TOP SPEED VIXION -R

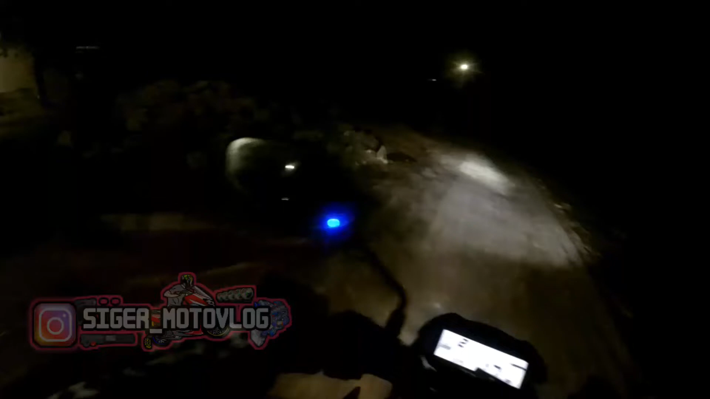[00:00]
Selamat malam kawan-kawan Kali ini gue mau Tes Top speed fiction air tahun berapa ini coy 2019
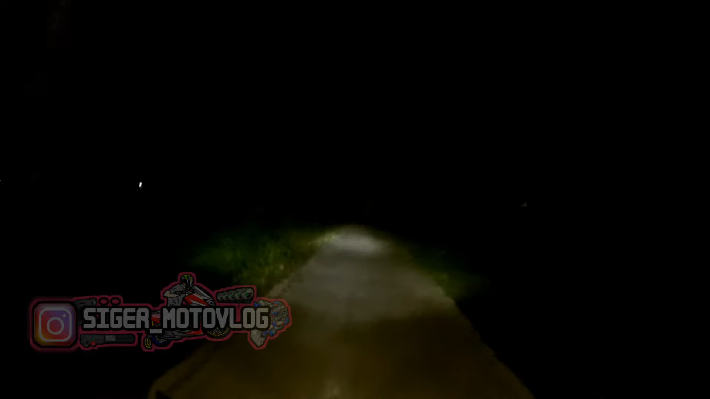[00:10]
Oke ini Top speednya mau gue tes Di jalan lurus track lurus itera
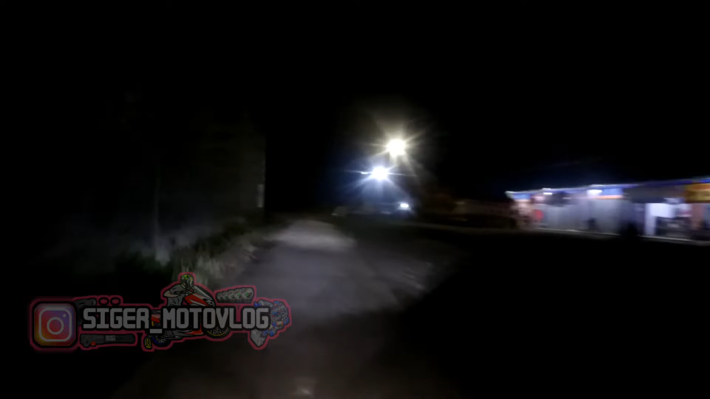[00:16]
Dan kita lihat Nanti bakal tembus berapa Kita kesan aja Muter dulu
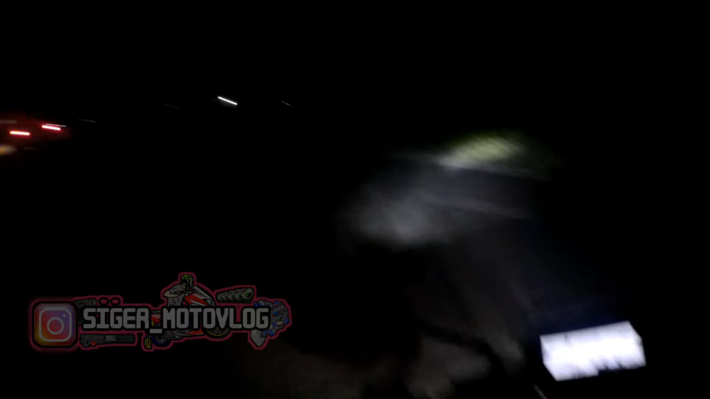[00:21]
Saper ya guys Beleren guys malam guys Beleren Ini jalan mau Pintu tol Kota baru Yang mau lintas ke Wilayah Sumatra dari pelabuhan Bakau ini Itu sekarang udah ada tolnya Jadi mempercepat perjalanan
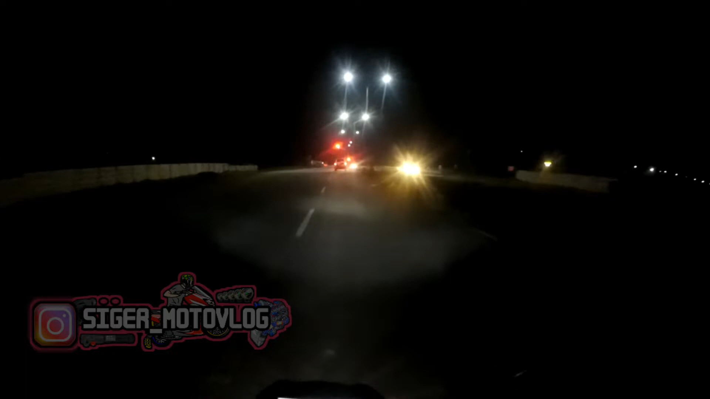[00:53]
Mudah-mudahan jalanan gak rame kawan Jadi kita Top speednya nembus
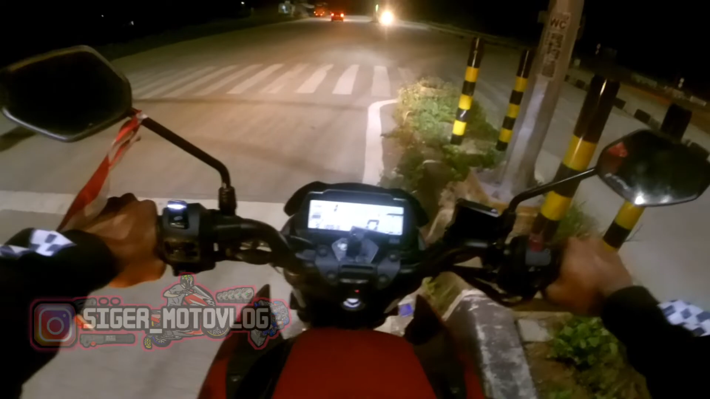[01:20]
Ini motor belum keluar pelat Motor berapa Iki sih Le Motor mu sepirang bulan
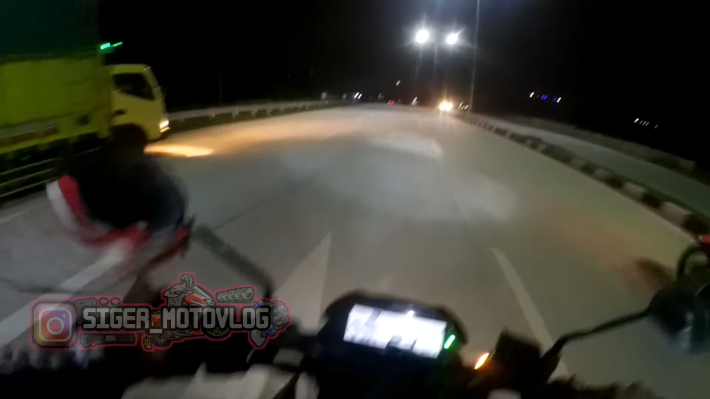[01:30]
Motor ini berumur 3 bulan kawan Kita tes 1 2 3 Ini di
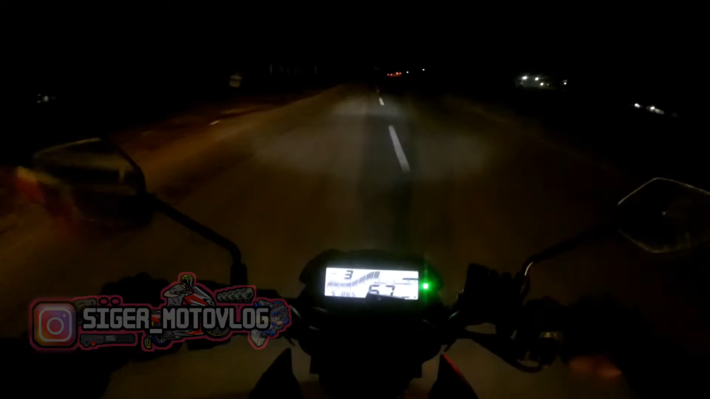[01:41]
68 km per jam Kita tes 1 1 2 3 2 3 5 5
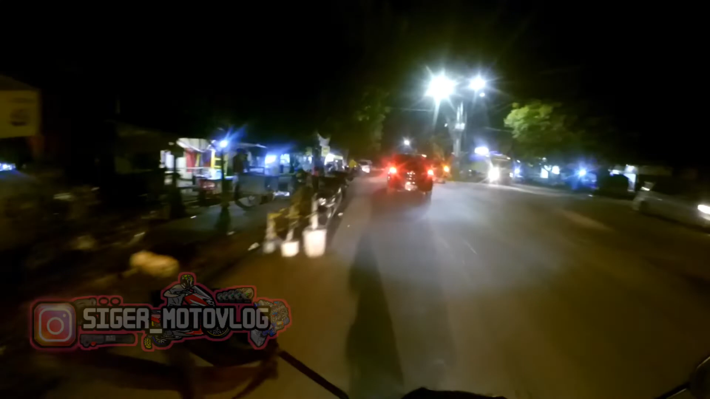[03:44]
Sabar ya guys Sabar ya guys Stop speednya cukup sekian Ya kan Eh karena ini menggabut Tadi Berjalan-jalan malam Asli Ketengku kaku lah Anjir
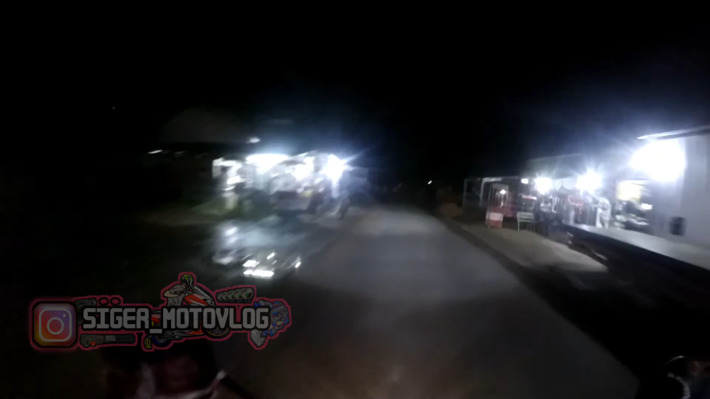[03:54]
Gara-gara tikungan Yang pertama kamar Bapak Aduh pokoknya labes Emo Ini mobil yang Masih Seorang ini mobil kemang Lai Anjir Asli Pergi Kaku Wuh Aduh Asli ini boleh dalam kosongnya mau tuh enak kan ujung-kan ujung wew Joss rame mobil kotor
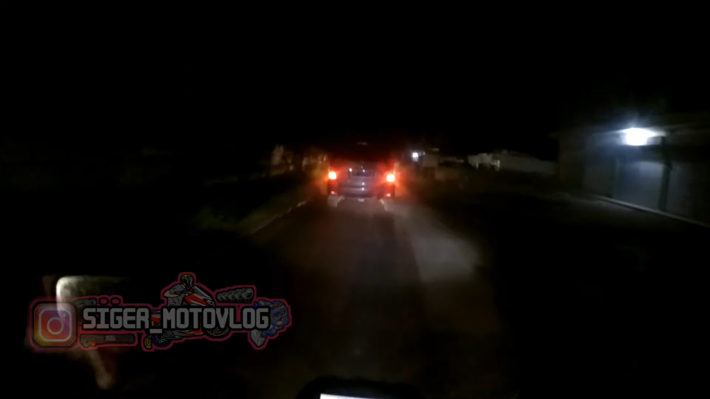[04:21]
ah ah gigi lima
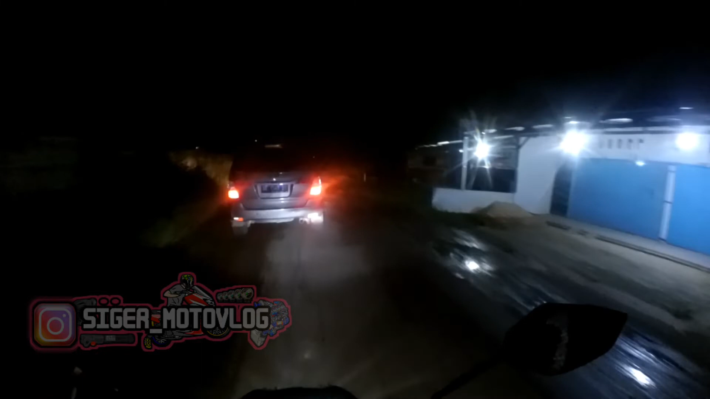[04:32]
iya langsung ngedun lah makanya mau Pak gigi lima kan bertahan loh top 80 gigi enam halah balanan rames Oke ntar kita lanjut lagi lah berikutnya topspeed fiction air sama top speed motor lainnya eh seperti biasa yang